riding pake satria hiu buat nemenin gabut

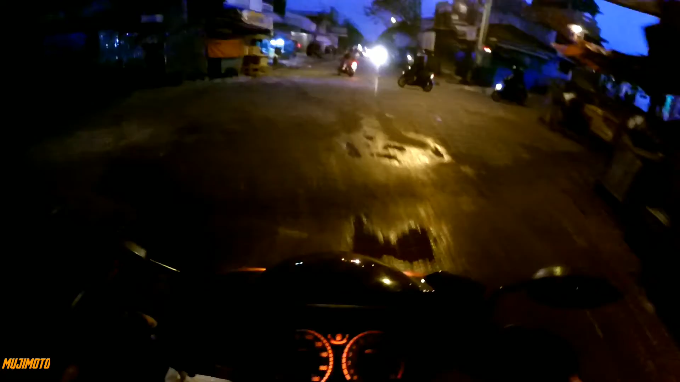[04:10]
Wes. Tembus jalan juga akhirnya. Tadi saya tuh agak ngeri-ngeri sedap di dalam situ Kang Bro, karena di lorong kayak gitu sepi. Dan ya biasanya pasar siang kita kan masuk kan ramai itu loh, tapi ini kita masuk dengan suasana yang berbeda.